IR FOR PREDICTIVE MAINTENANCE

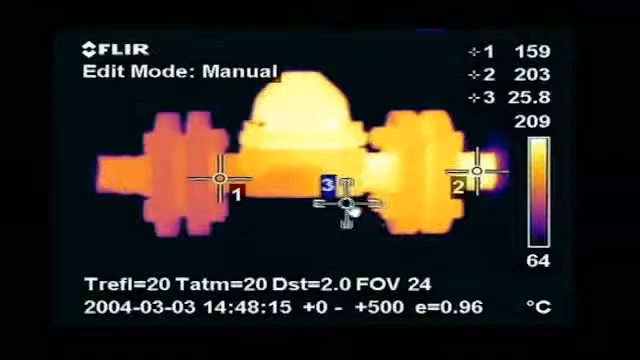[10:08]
Steam traps are also subject to thermal inspections.
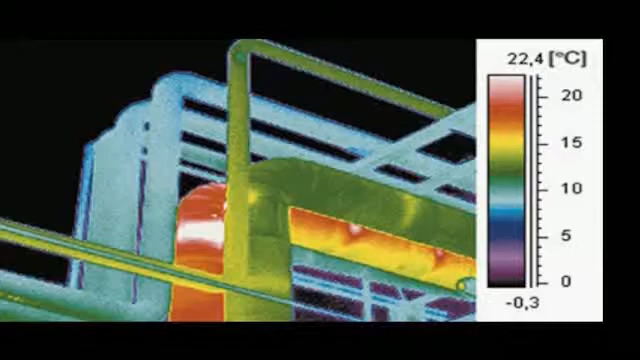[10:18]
On screen: scale top 22.4°C, scale bottom -0.3°C
hot spots in ovens, refractory insulation defects, damaged insulation,
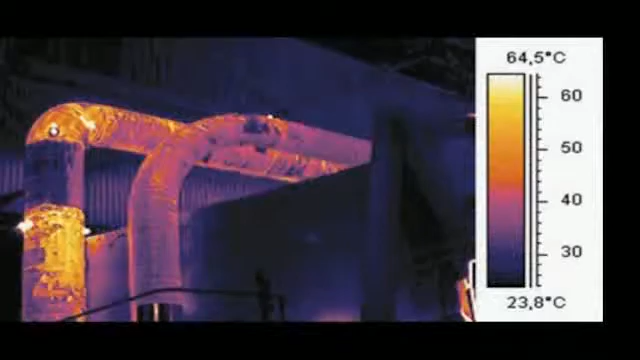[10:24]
On screen: scale top 64.5°C, scale bottom 23.8°C
and breakdown of refractory on rotary cement kilns.
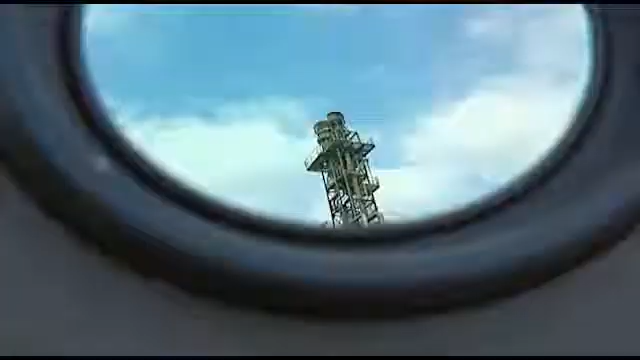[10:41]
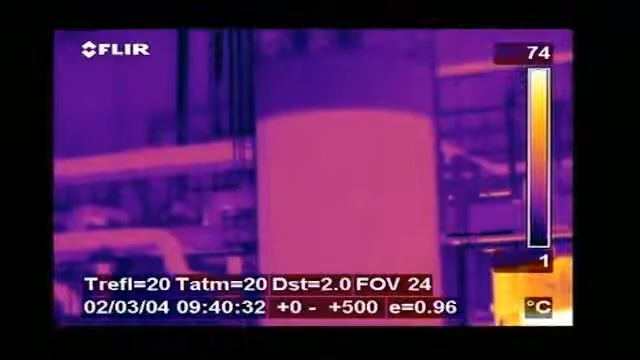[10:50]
On screen: scale top 74°C, scale bottom 1°C
Thermal imaging can also easily be used for tank level detection. Thanks to emissivity effects or to temperature differences,
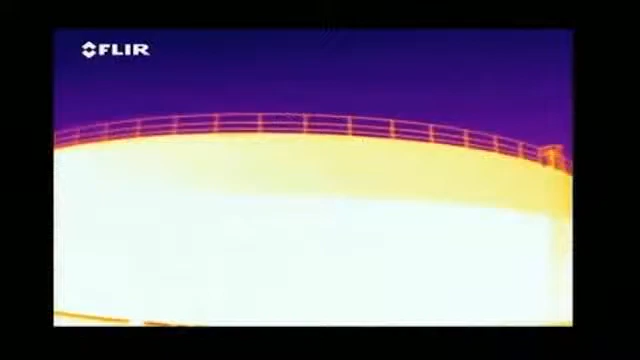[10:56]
the thermal image clearly shows the level of the liquid.
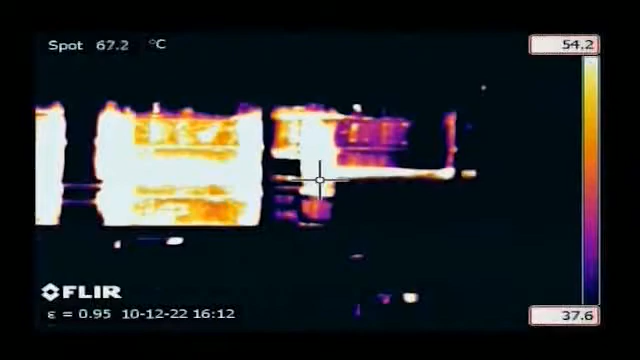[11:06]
On screen: spot 67.2°C
Thermal imaging is used in numerous industries.
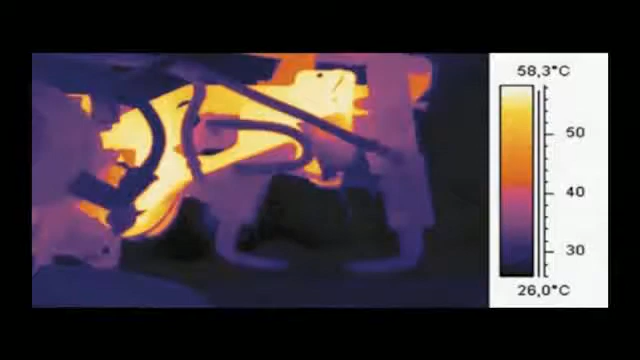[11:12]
On screen: scale top 58.3°C, scale bottom 26.0°C
Other applications include finding hot spots in welding robots, inspection of aeronautical material, mold inspection,
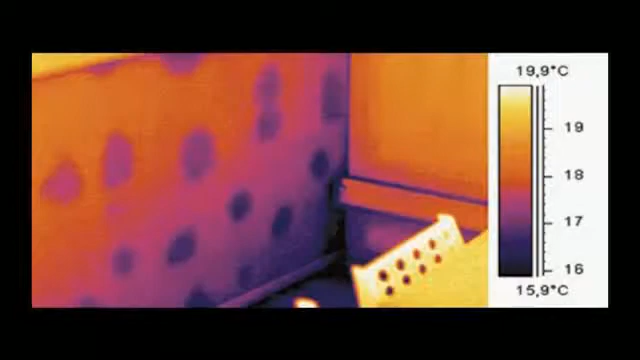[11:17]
On screen: scale top 19.9°C, scale bottom 15.9°C
checking temperature distribution in asphalt pavements, inspection in paper mills.
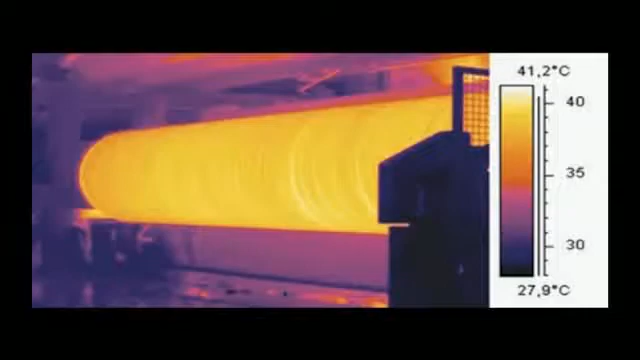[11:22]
On screen: scale top 41.2°C, scale bottom 27.9°C
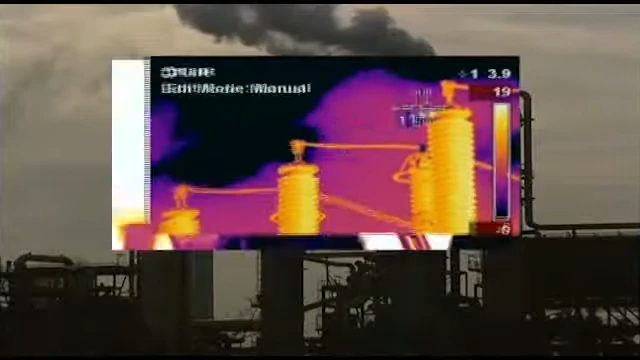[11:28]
Whether you're interested in inspecting electrical installations, mechanical equipment, refractory, pipe work,
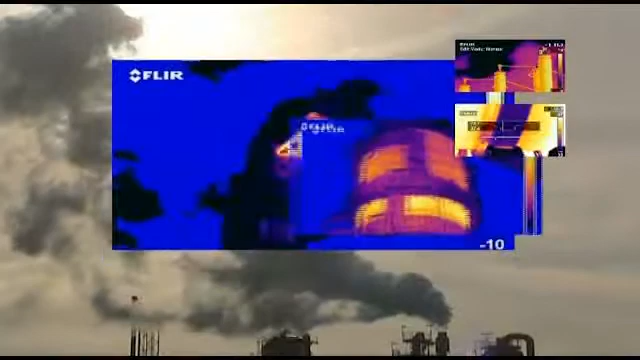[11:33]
or high temperature equipment, flare and tank level detection, and many, many more,